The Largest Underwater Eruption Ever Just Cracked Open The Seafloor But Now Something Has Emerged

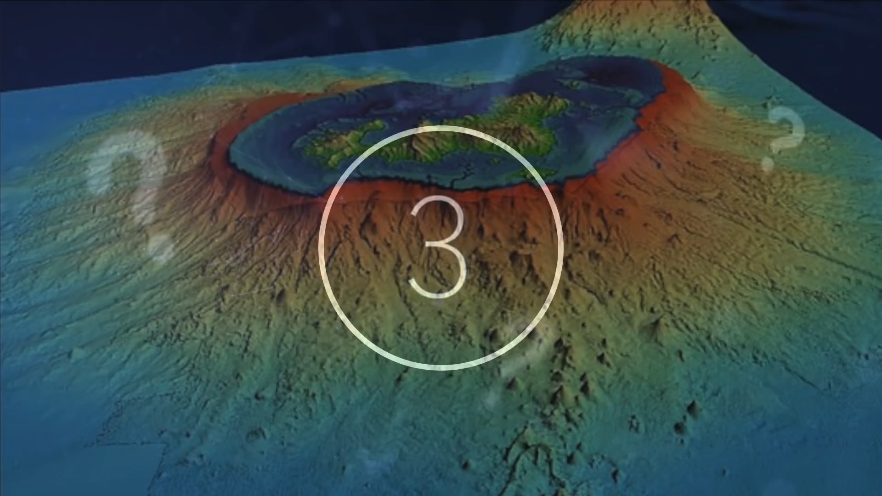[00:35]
largest underwater eruption ever recorded gives birth to volcano seismic activity for example earthquakes often have devastating impacts their tragedy is huge from leaving homes ruined to destroying properties these events are a big deal to say the least one not so common outcome however is a seismic event creating a volcano though this may have happened more times and to a greater extent than we think just off
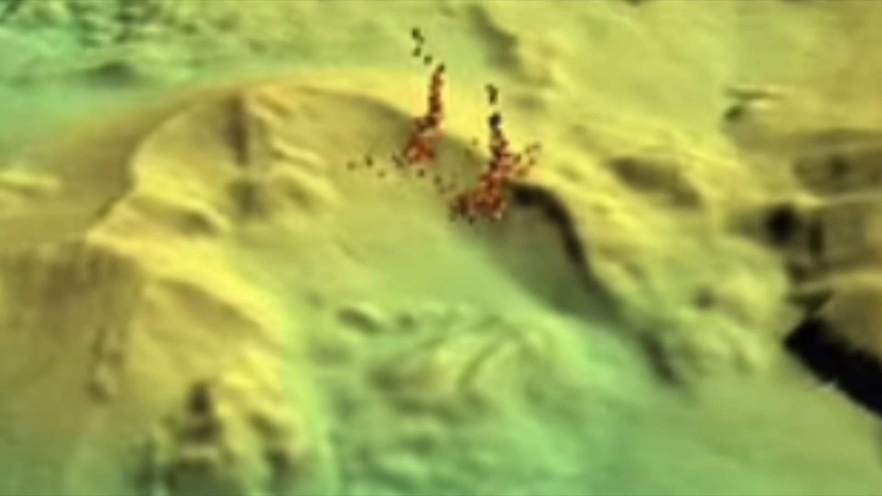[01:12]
the eastern coast of mayotte an island in the overseas department of france part of the comoros archipelago a new hill has seemingly formed rising 820 meters off the sea floor
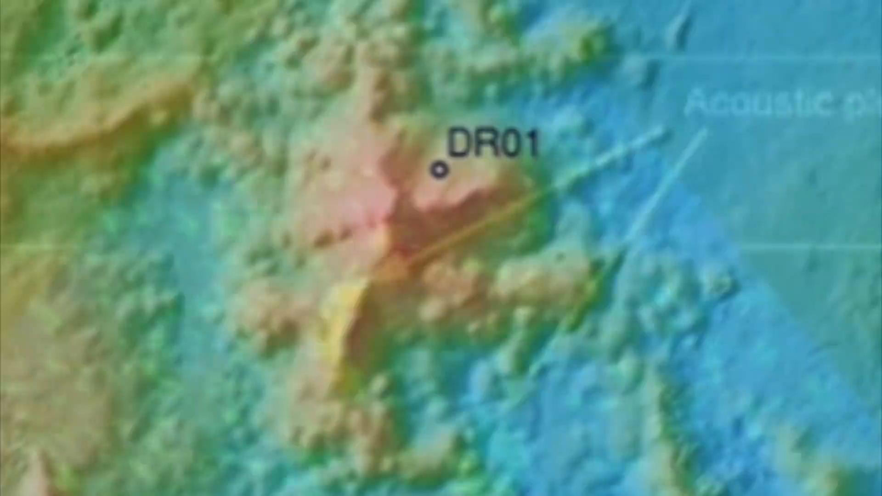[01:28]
explanations are acting under the assumption that this hill volcano-like formation is part of a tectonic structure between the east african and madagascan rifts the seismic activity began picking up on the 10th of may three years ago in 2018 it was then on the 15th of may
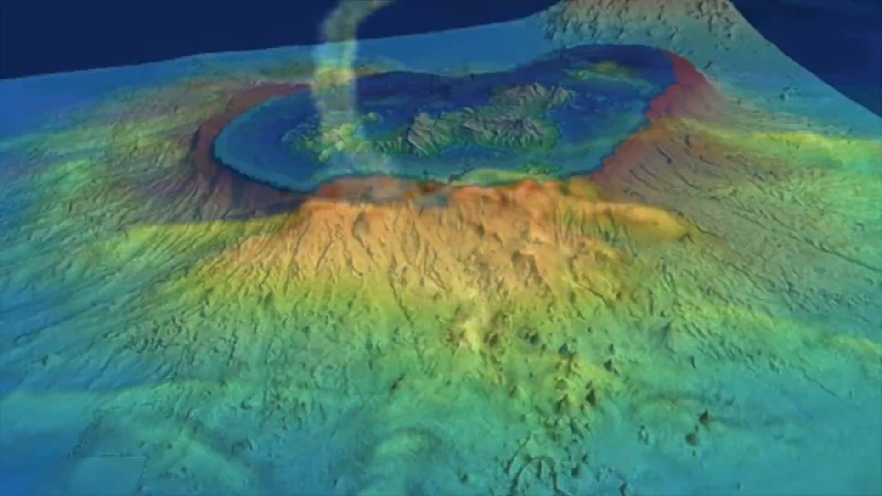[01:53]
that same year that an earthquake with a magnitude of 5.8 hit shifting the island nearby scientists quickly deduced that this was what was behind the new volcanic guest the scale of which is much larger than that had been seen in the past the underwater volcano was uncovered by a french